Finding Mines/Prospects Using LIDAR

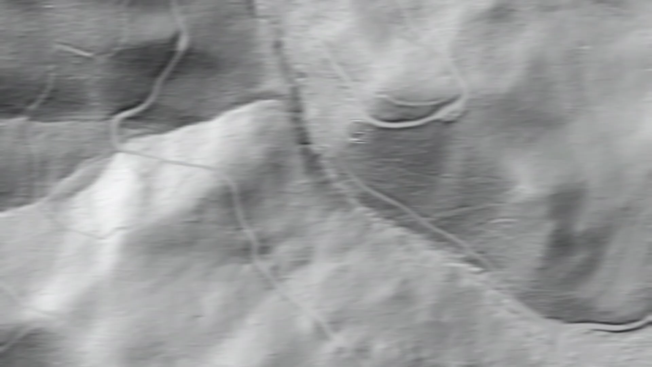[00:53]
Alright, so here we are in the LiDAR view of where I'm going to be at looking for mining activity.
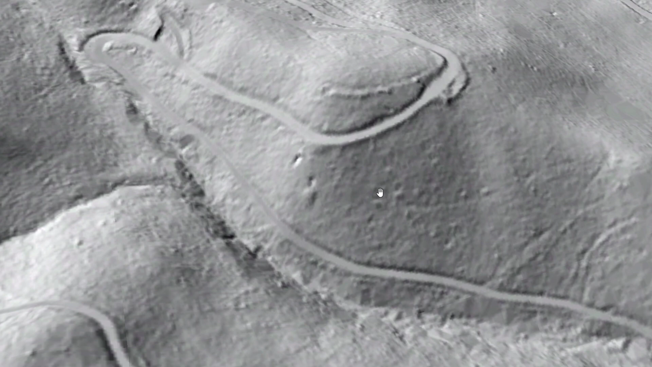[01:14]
So it seems that there are two possible adit sources. And then obviously you can see the logging road here as well and all the logging activity.
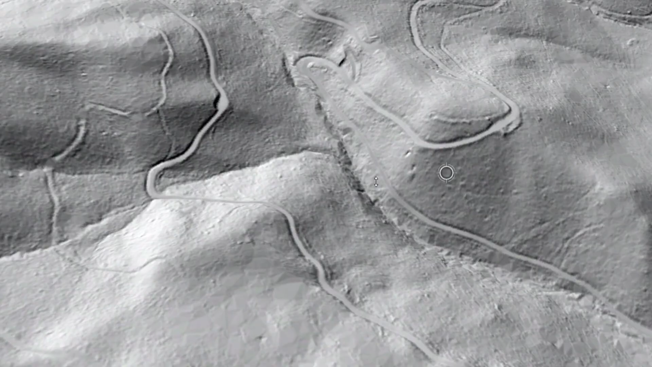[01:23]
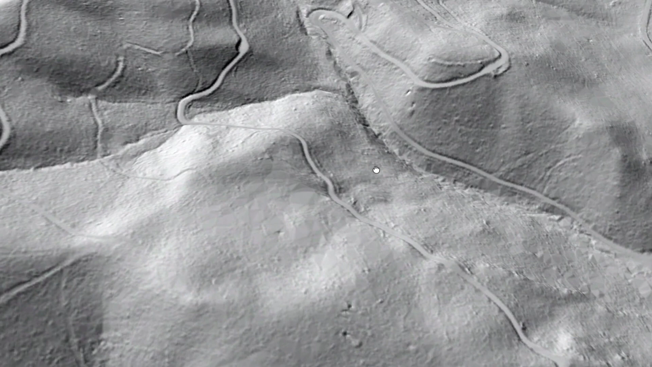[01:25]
If we come over here though, you can see there appears to be another adit.
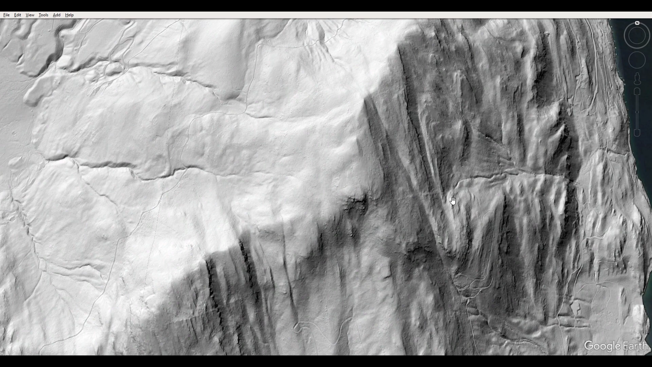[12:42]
Because LIDAR will penetrate through all that and allow you to get high definition details of the actual land. So you can see past evidence from glacial activity, evidence of old fluvial and flood events, and other features such as fault lines and ravines, cliffs, and so on. So LIDAR can be a very useful tool for not just geologists, but also people who want to understand the landscapes and maybe find evidence of man-made activities such as mines.
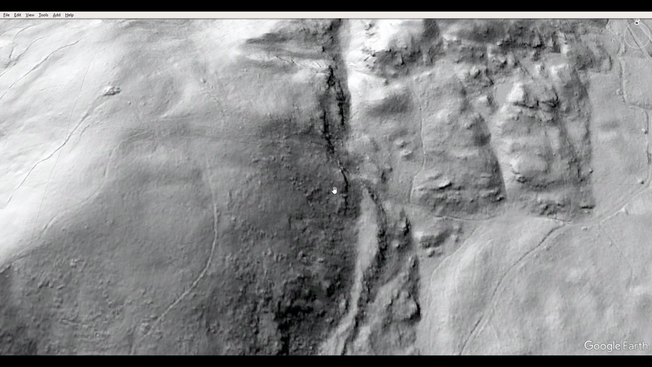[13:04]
Because as you can see in this picture, you can see some roads that have been made by people and some piles of material like here at the top of this mountain.
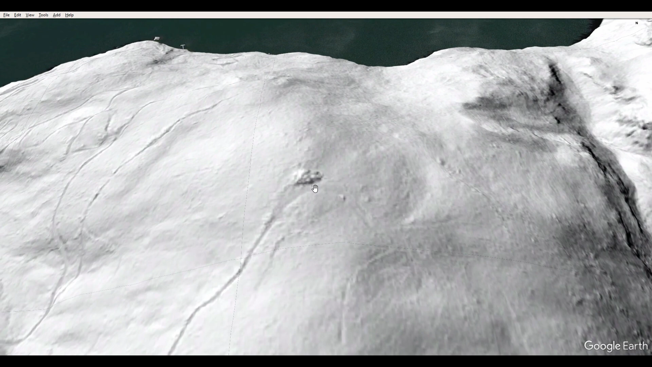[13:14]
And theoretically we should be able to see mining activity.
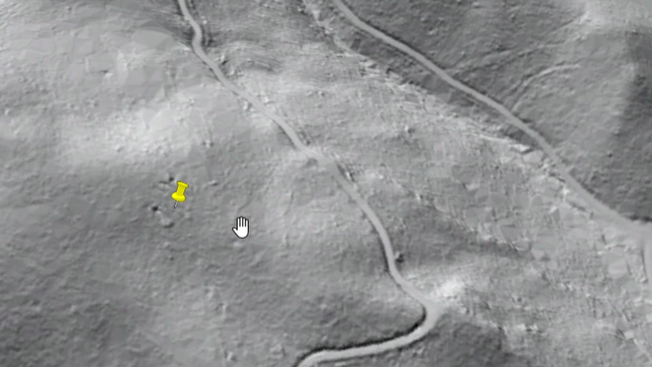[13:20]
Alright, here we are back looking at the LIDAR view where I was at today up on the mountain for this video. And that yellow little pin right there is the GPS measurement I took.
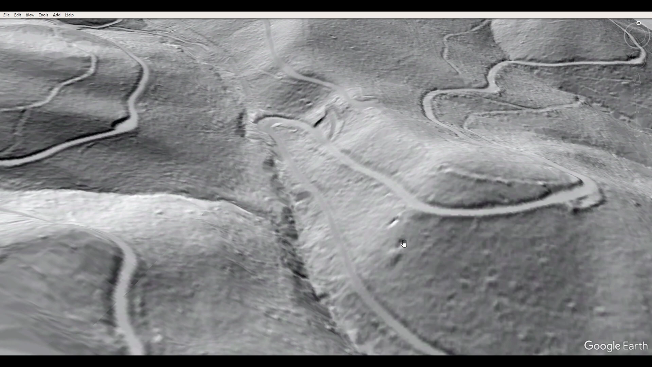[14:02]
It'll be in the upper right hand corner. That almost looks like that could be another prospecting pit or trench right up here.
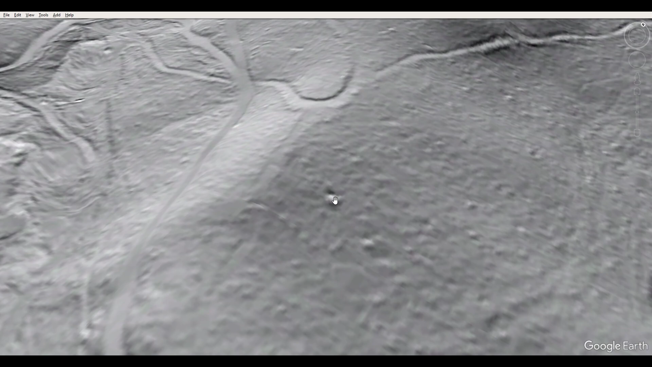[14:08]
Maybe an adit. But this is where LIDAR can be a useful tool for looking for mining activity.
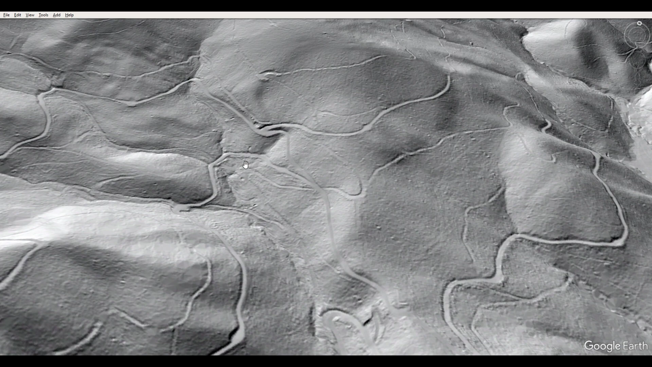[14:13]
If you're interested in that sort of thing, if you want to go prospecting or exploring old mines, this is one way to find them. So to show you how useful LIDAR is, this is the LIDAR view.
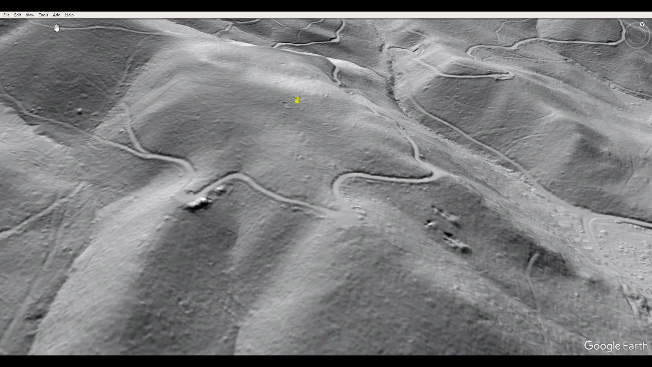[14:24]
And now I'm going to switch over to just regular Google Earth satellite view. And here's the regular satellite view.